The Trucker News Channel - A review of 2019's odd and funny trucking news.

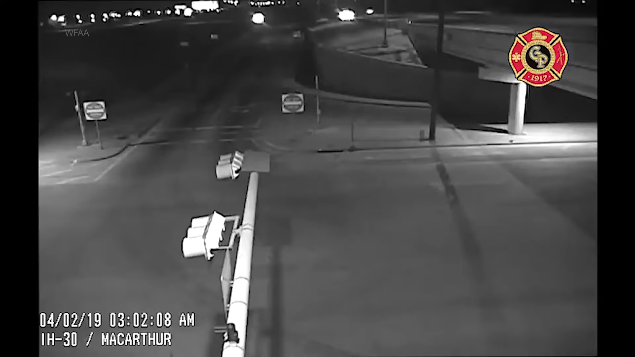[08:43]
As the old saying goes, there's no need to cry over spilt milk. And that's exactly what happened the other day as a tanker full of milk crashed near Grand Prairie, Texas.
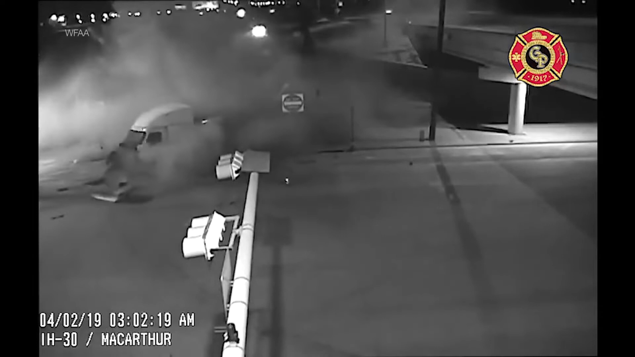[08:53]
The tanker was on Interstate 30 in the wee hours of the morning when the driver fell asleep and drifted off the road. As you can see in the video, the tank ruptured, sending spilled milk everywhere.